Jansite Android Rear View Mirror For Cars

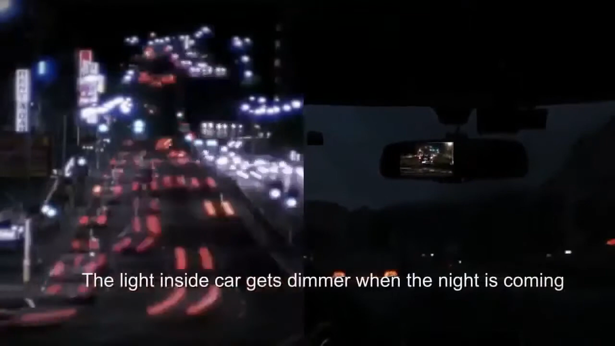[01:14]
Яркость монитора в зеркале также автоматически снижается, чтобы не ослеплять водителя.